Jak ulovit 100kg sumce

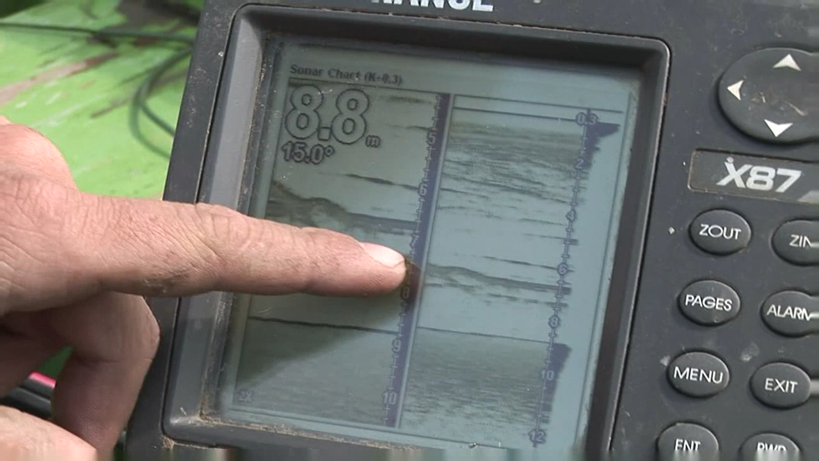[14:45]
On screen: depth 8.8 m
Když to nadzvednu, tak to můžu zkontrolovat, že mě to udělá oblouček.
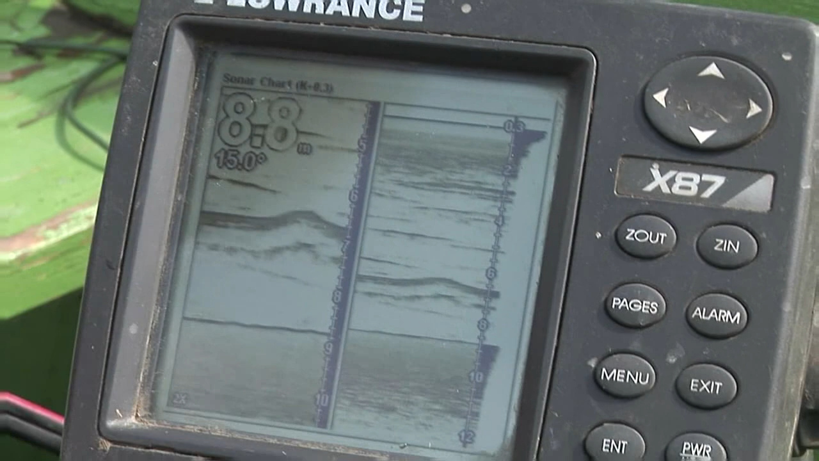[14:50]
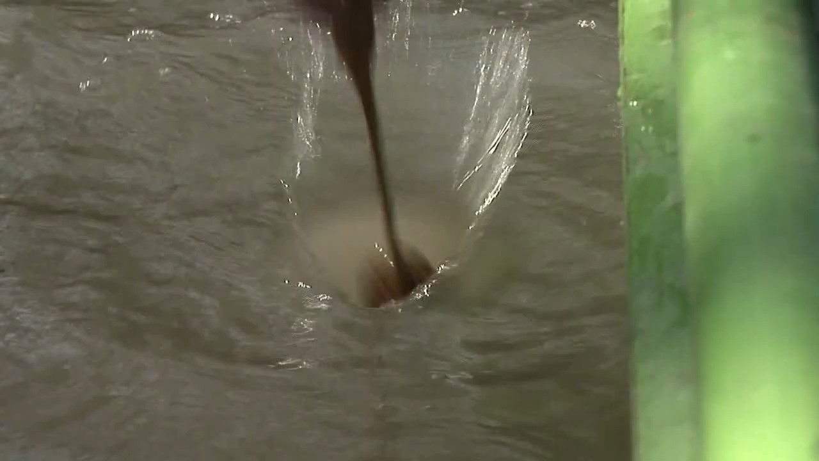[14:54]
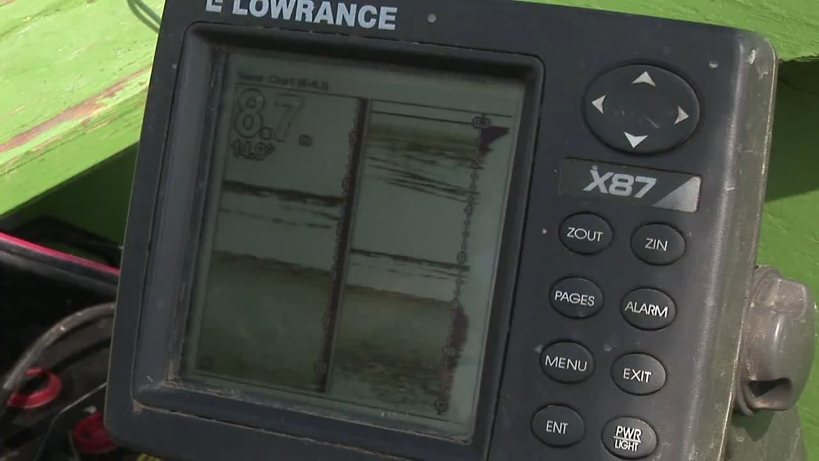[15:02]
Je tam jeden mezi, ale to je malinký. Tady jen takhle.
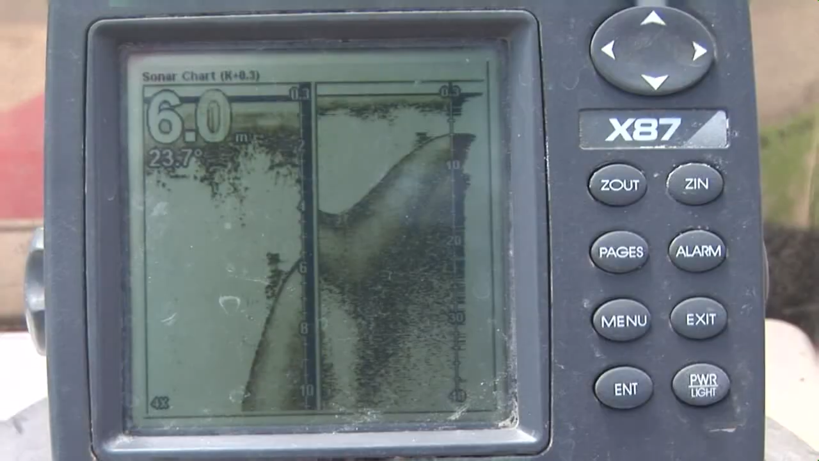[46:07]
On screen: depth 6.0 m
Rybu máme tady na tom zlomu ve 4 metrech.
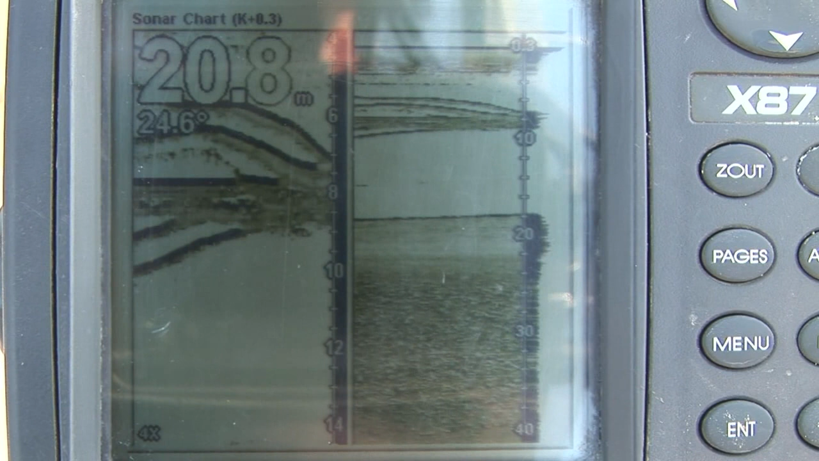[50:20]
On screen: depth 20.8 m
Tak, nastavil jsem hloubku na 40 metrů dosah sondy.
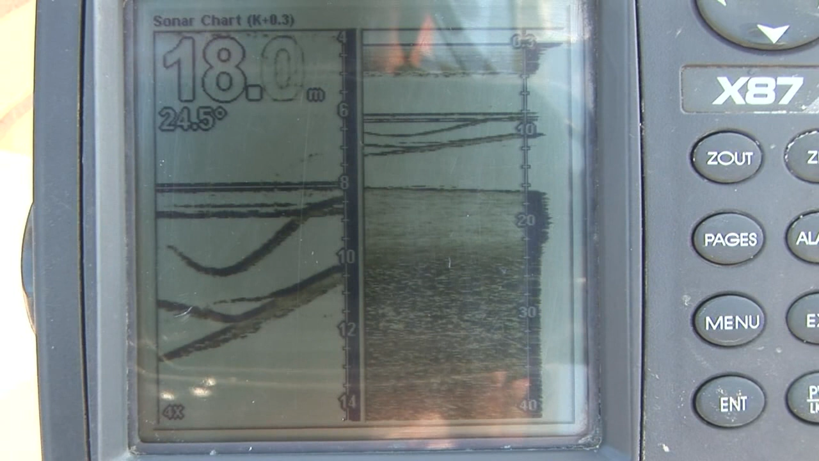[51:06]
Je to úplný svazek na tom echolotu. Někteří jezdí dolů, někteří nahoru,
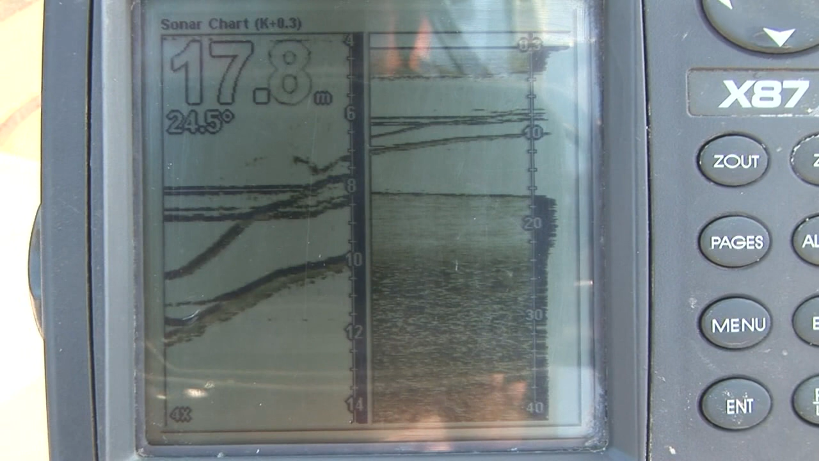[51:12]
On screen: depth 17.8 m
někteří vlnkujou, ale prostě to vzít nechtějí.
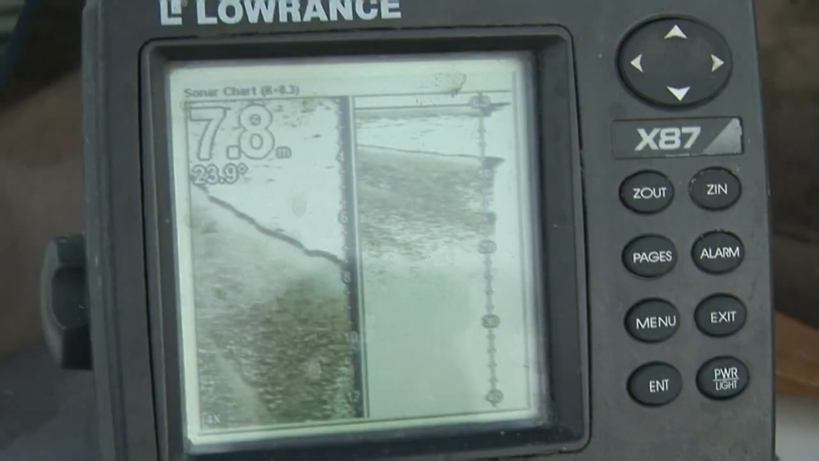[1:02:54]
On screen: depth 7.8 m
My budeme krmit peletama na tak 7 metrový hloubce.
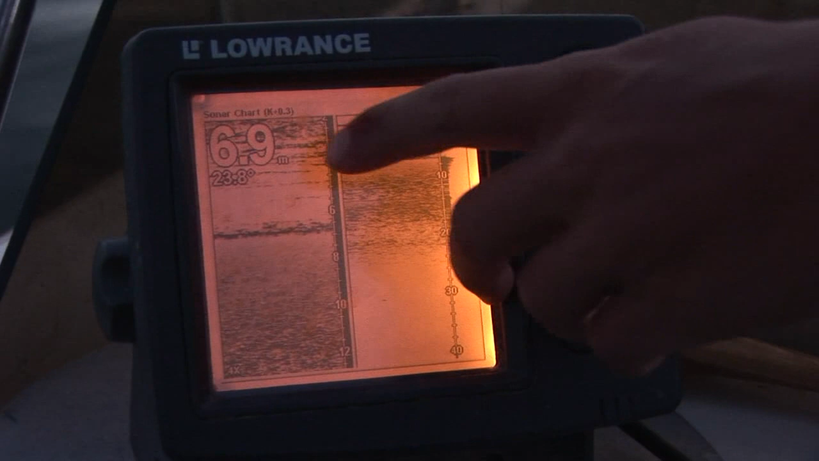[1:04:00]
On screen: depth 6.9 m
Na jecholotu tu máme skoro 7 metrů, to přikaráme do 4, to je tak optimální.